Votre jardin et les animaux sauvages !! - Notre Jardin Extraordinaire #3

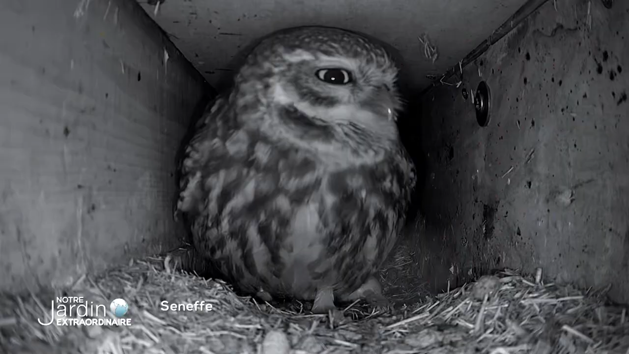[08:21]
À Seneff, la chouette chevêche a elle aussi pondu ses premiers œufs cette semaine.
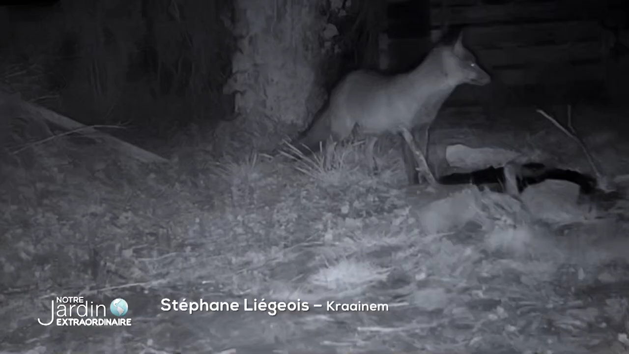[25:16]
Apparaissent alors un renard à Kraïnem, en périphérie de Bruxelles.
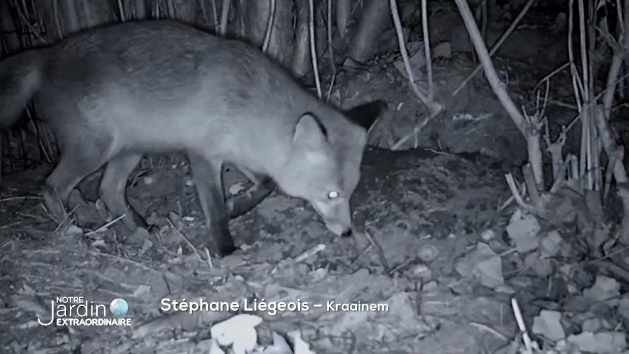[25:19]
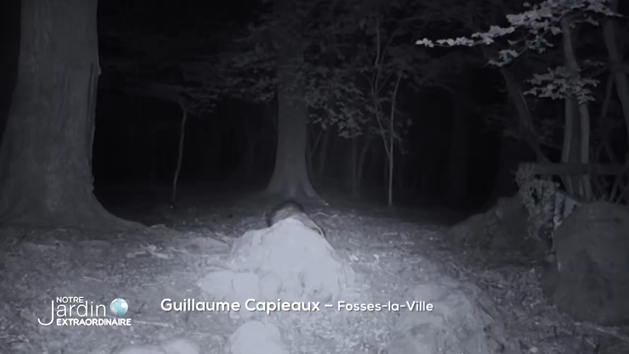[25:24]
Un blaireau, suivi, quelques heures plus tard,
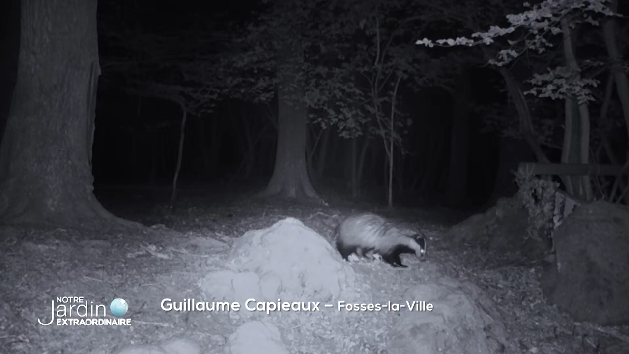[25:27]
par un chevreuil, exactement au même endroit, sous la caméra de Guillaume à Fosslaville.